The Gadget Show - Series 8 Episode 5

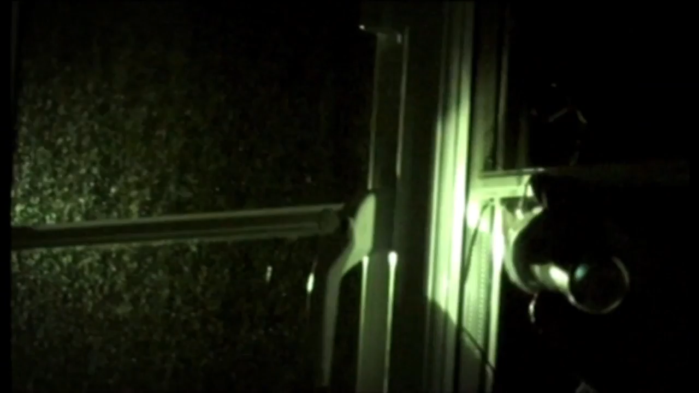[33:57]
the frame If the window opens they move apart and raise the alarm I'm just trying to take
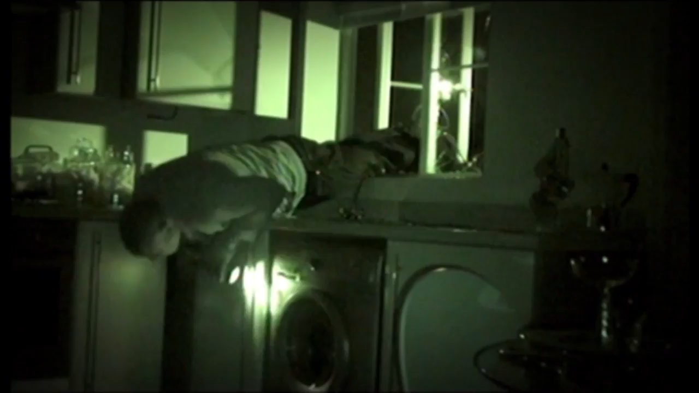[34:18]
Unaware we'd failed to outsmart the window sensor Michael slinked through the window And snaked low onto the floor to
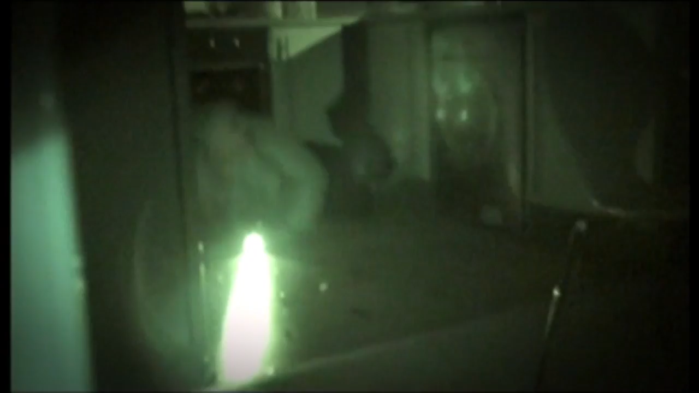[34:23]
avoid the motion sensor It's all making sense But pretty soon the game was up Where are you?
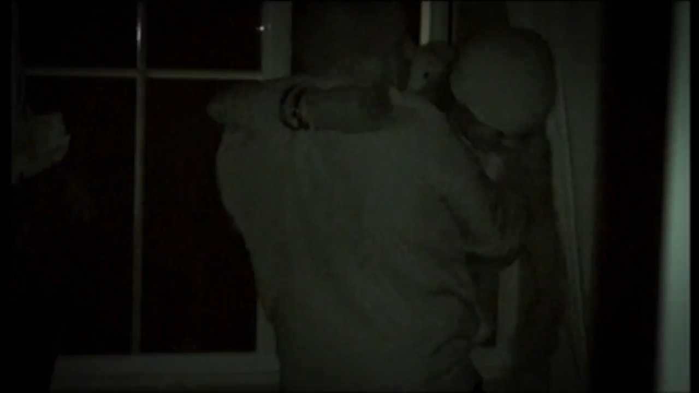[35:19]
Keeping low and slinking along the ground We actually managed to avoid the motion sensors And we started to search for the stash of chocolate coins